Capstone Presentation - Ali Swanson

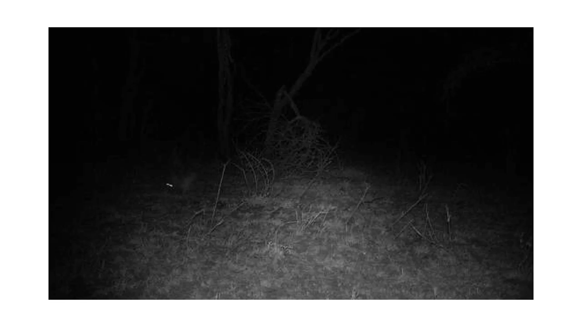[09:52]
And one very enthusiastic person thinks it might be a rhino. But again, I can look at these answers and tell you I'm pretty confident there's a buffalo in that photo. Although, again, just from looking at the answers, I can tell you the photo's a little harder. Some images look like this. There's an animal in that picture. It's right there. You can tell by its eye shine. It's moving. I have no idea what that is. On the upside, neither does anybody else.
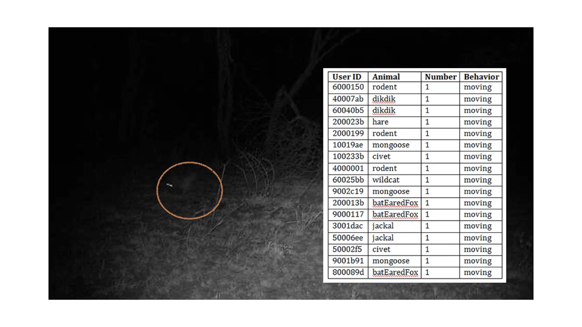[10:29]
We look, when we send this to, you know, a dozen or 20 different people, every single person says it's something different. We see bat-eared fox and civet and dic dic, which is this cute little animal thing. But everything's small.